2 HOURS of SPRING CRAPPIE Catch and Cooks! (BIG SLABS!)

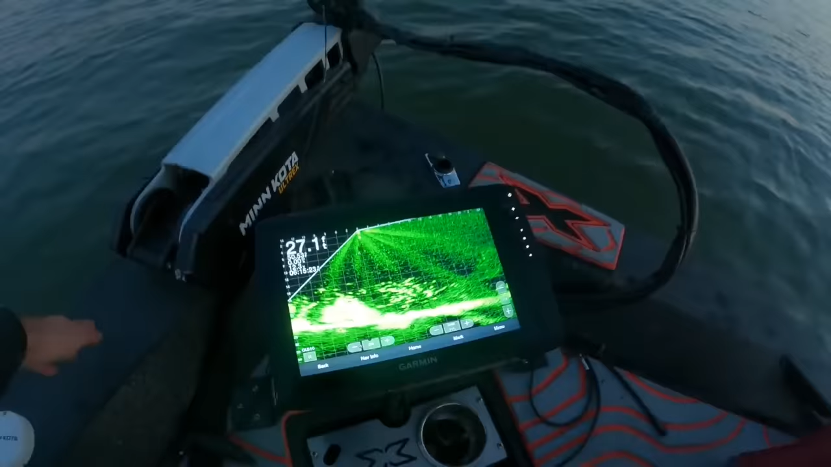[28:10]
So this is what we're looking at. We got this hard brush pile. We had these little blobs. And I couldn't tell if those are crappie or not, really, because sometimes I see the blobs and they look like that, and they're usually yellow bass. But I think most of those are crappie because Jay keeps dropping down right in the middle of them and smacking them.
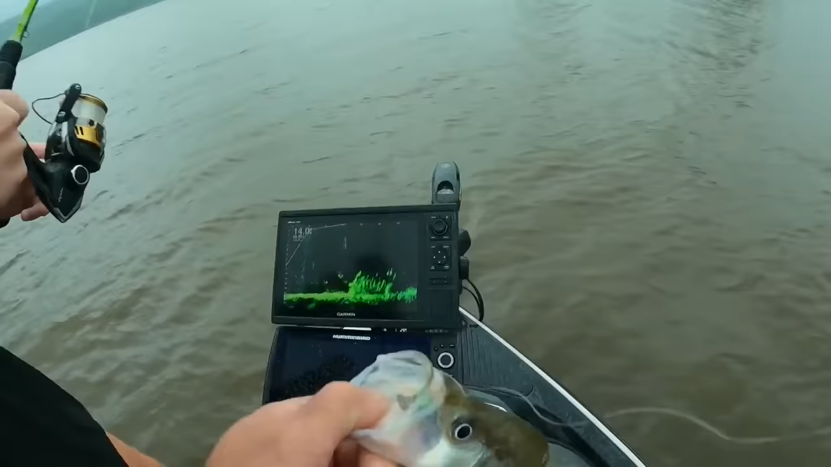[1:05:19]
I got this little brush pile right there. Had some fish hanging out on it. And that's a nice one, bigger than the last one.
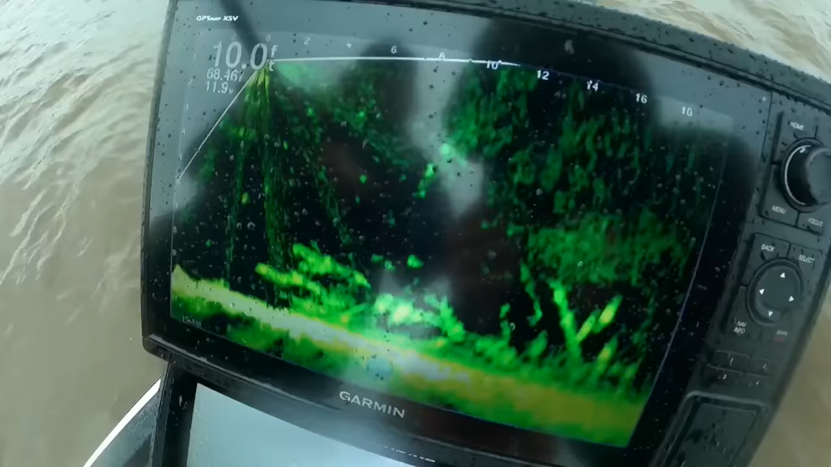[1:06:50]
Take a look at this pile right here we're fishing. You can see the brush, and then you can see the little fish like right here, right there.
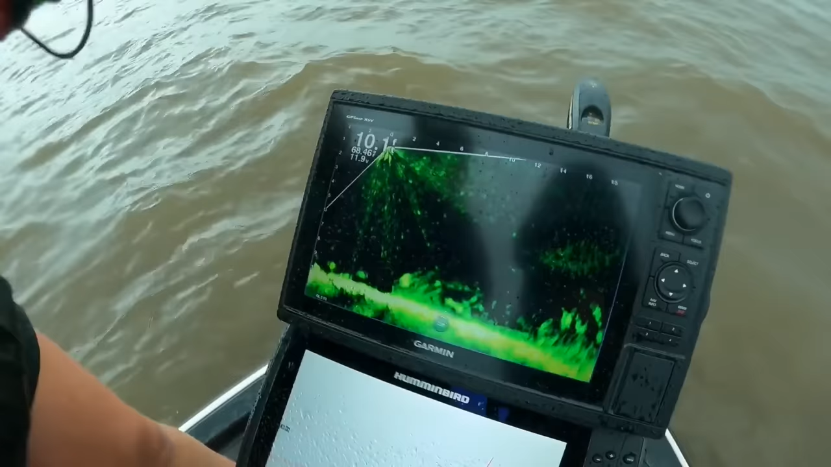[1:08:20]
You can see the fish swimming down there. And all of a sudden, I honestly didn't feel the bite. I saw the big flash and I felt slack in my line. So I was like, I better bust him in the head. Nice. Nice. Double digit bass in Oklahoma. Yeah.
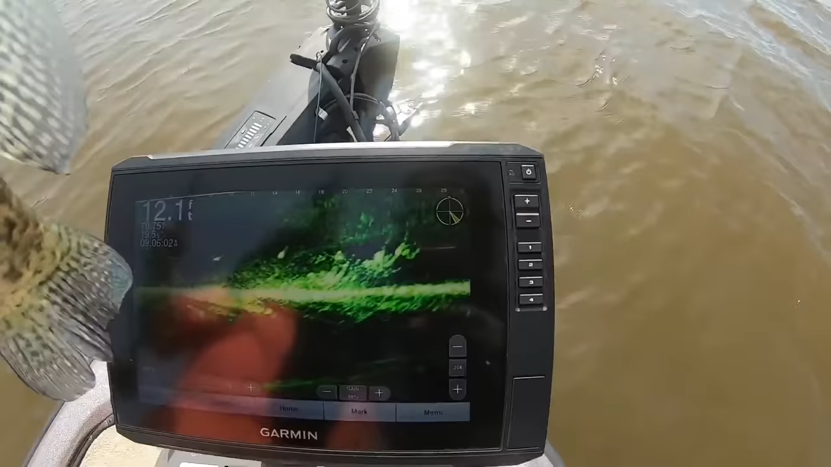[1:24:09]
So you can see it. You can see those spots at the top of it. Those are the fish.